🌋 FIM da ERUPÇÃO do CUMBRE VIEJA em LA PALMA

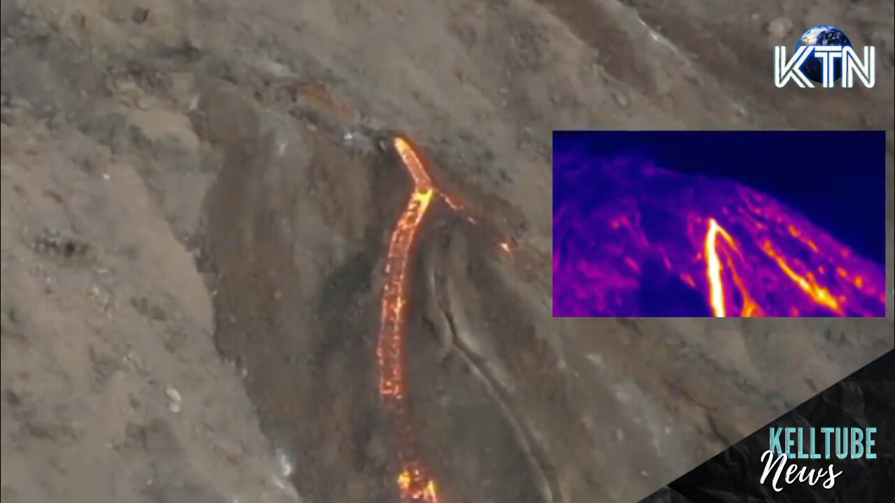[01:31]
E isso não pode ser descartado, dizem os especialistas. Porém, as imagens atuais mostram a superfície do vulcão completamente inerte. Os fluxos de lava se esgotaram e o que se tem no momento são pequenos focos sem movimento no interior da superfície do Cumbre Vieja.